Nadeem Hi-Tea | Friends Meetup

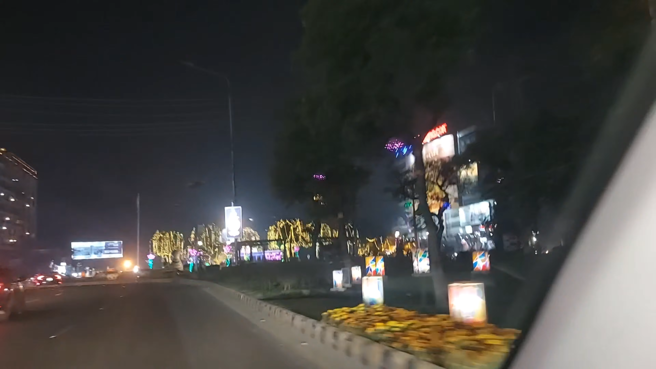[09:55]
और ये मुझे बड़ा अच्छा लिबर्टी राउंड अबाउट का लग रहा था, तो मैंने कहा चलो इसको भी बीच में कैप्चर करती हूँ। तो ये आप लोग देख सकते हैं कि कितना प्यारा सजा हुआ है। लाहौर की क्या ही बात है जी, लाहौर मुझे बड़ा ही पसंद है।